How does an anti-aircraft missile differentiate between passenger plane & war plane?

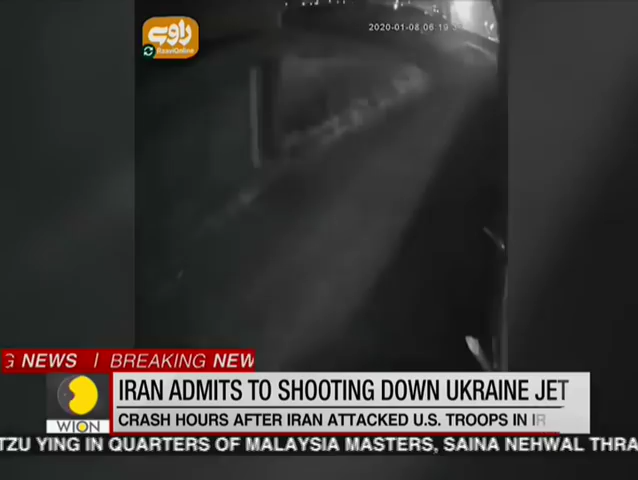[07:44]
We show you the moment, which is believed to be the ill-fated Boeing aircraft's final moments as it hit the ground.